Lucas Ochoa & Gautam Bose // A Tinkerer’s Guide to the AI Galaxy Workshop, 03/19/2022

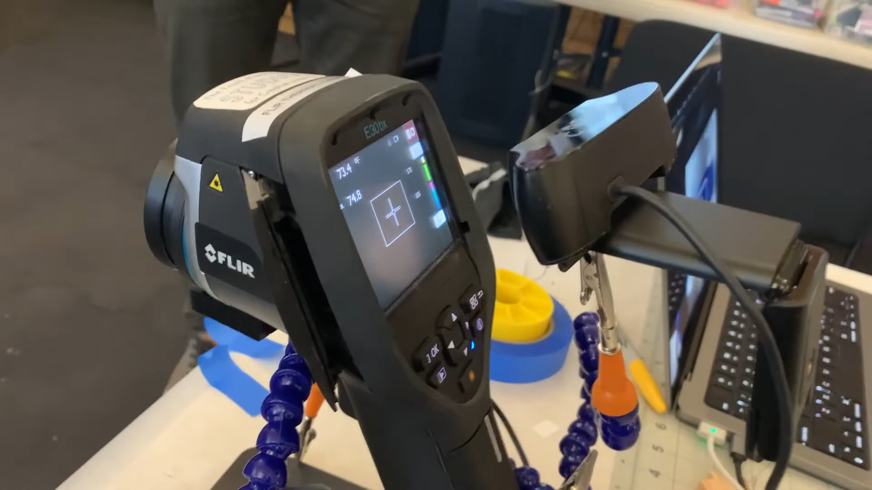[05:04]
And we have it very nicely inputted into a webcam, because that was the easiest input we can find.